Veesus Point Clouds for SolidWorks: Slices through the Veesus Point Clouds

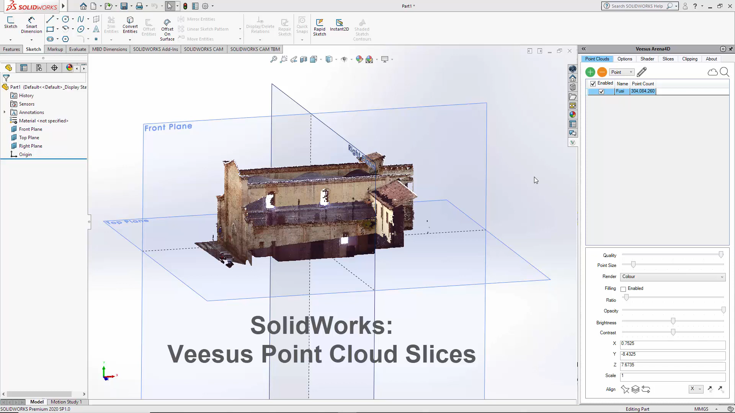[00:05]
arena 4d add-in for solid works slices so first thing you need to do is load a point cloud or point clouds doesn't matter how many you have click the slices tab and you can see we have no slices so first thing I'm going to do is show you here that
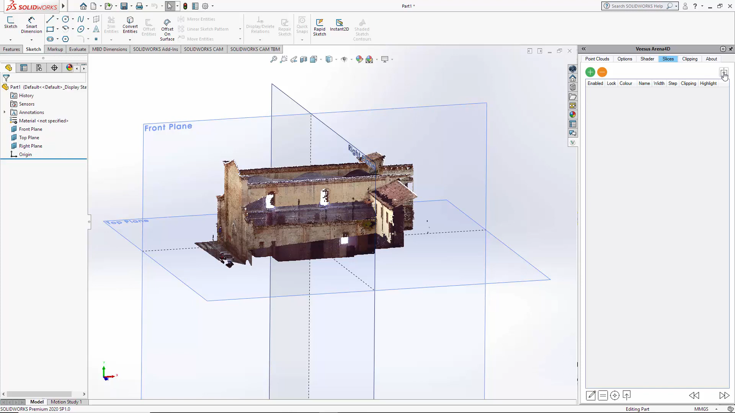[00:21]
we have the option slice from plane so my selected top see it's highlighted here select if you hover the mouse there is a hot tip so slice from plane
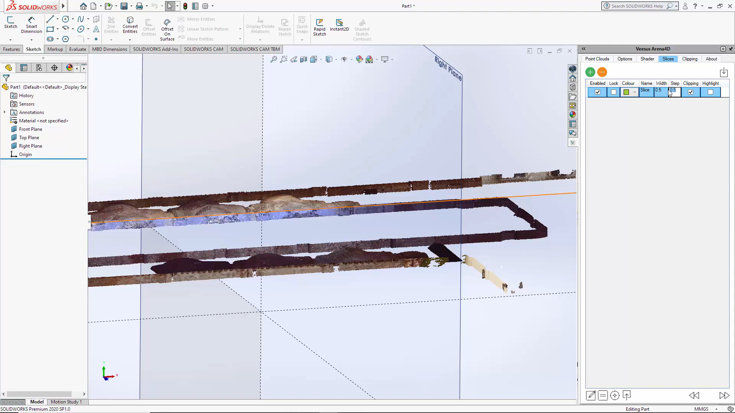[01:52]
jump movement is much smaller so if I put that back to one it's quite self-explanatory really it's very simple and we're now
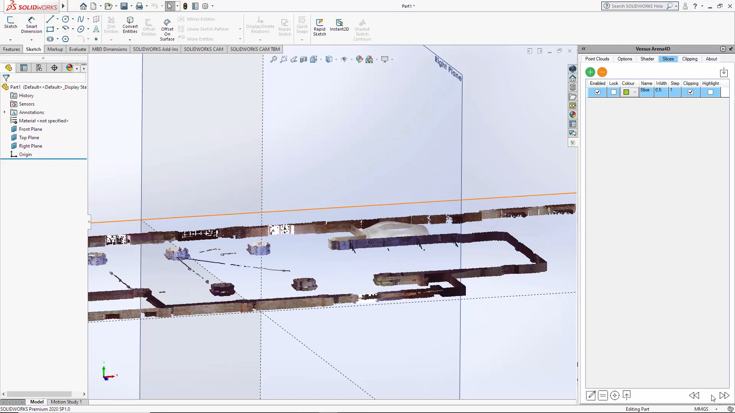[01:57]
jumping twice the size it's one meter if I select a different plane
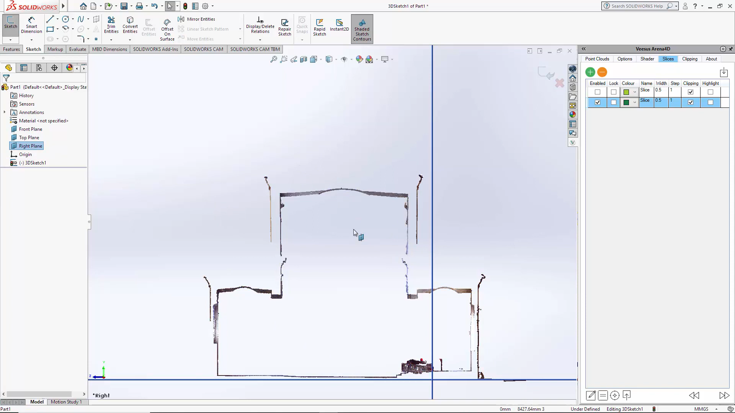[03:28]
to enable you to do some your engineering work just removed the result there so now we're going to perform the outline so the process is the same as before get squared up to the slice here which was as simple as late in here because you
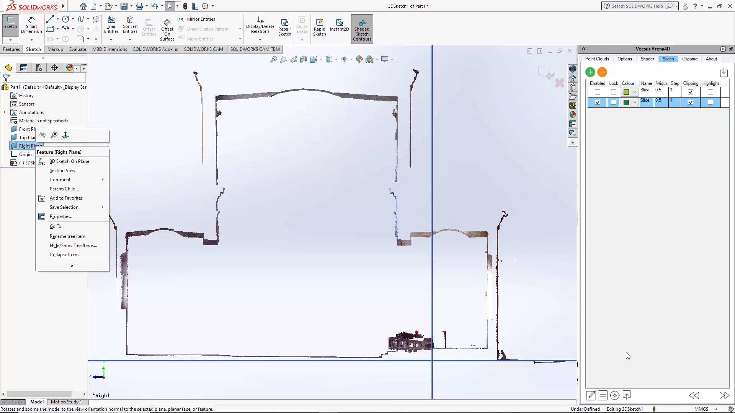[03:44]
can and click the outline option so again very quickly you'll see it's produced its own native SOLIDWORKS vectors here around the outline of
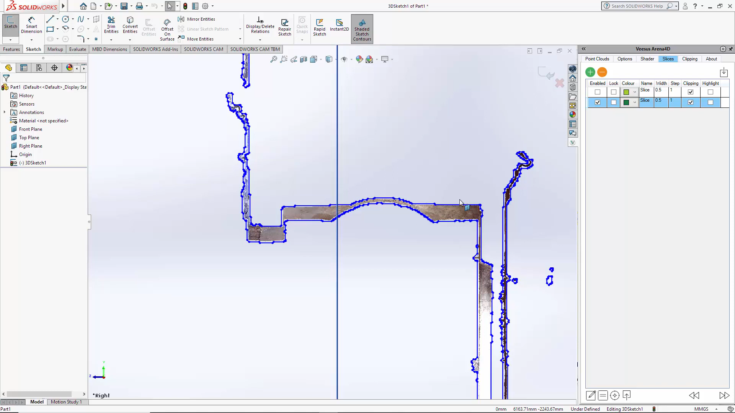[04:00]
the point cloud so the vector one was tried to be generally centered around the point cloud through the slice and outline is as it says the outline
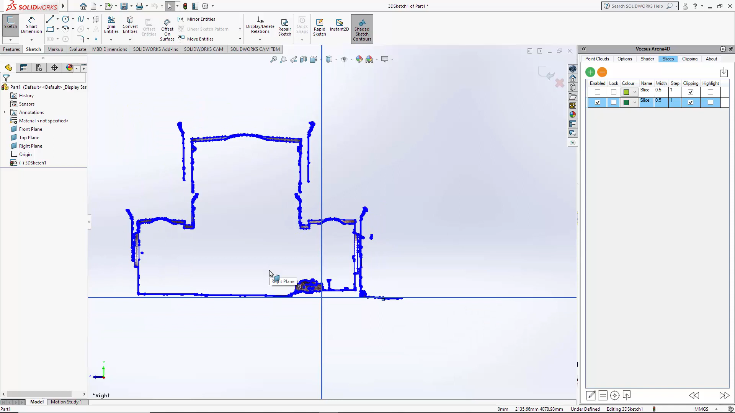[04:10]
so as before I've removed all those native vector lines there and other options we have here is the position of slice
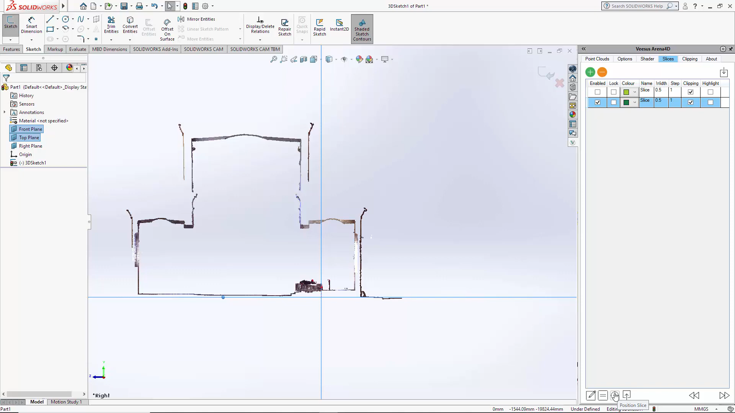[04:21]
so what you can do is position a slice instead of moving manually up and down or forwards and backwards so select the slice
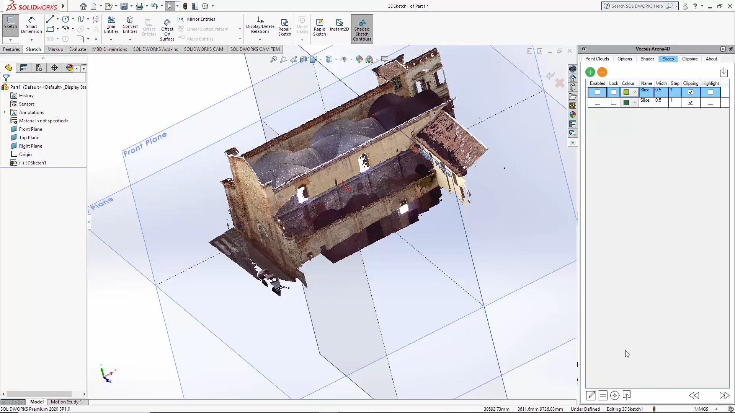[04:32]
click position slice select where you would like the slice to be if we enable that slice you can see where it is
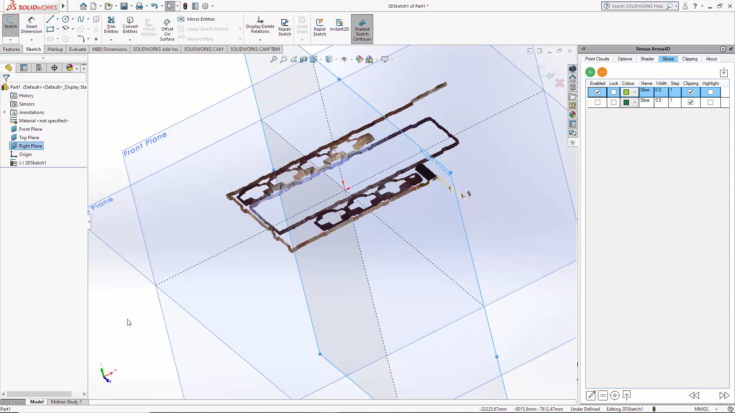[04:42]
it's now moved to where we are about halfway through the building so show it one more
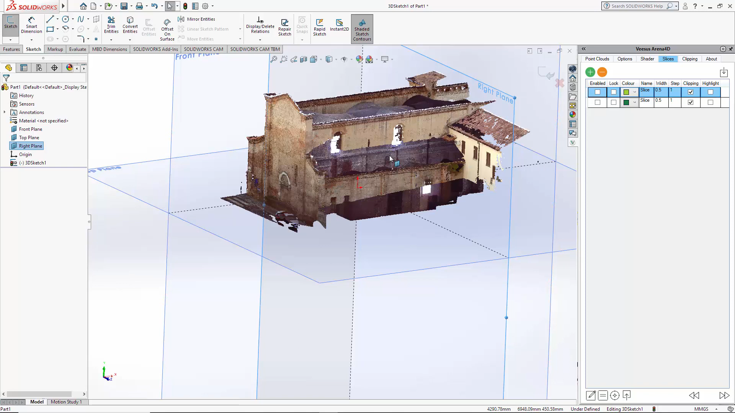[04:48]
time so we're around halfway through the building if I highlight that you can see it here position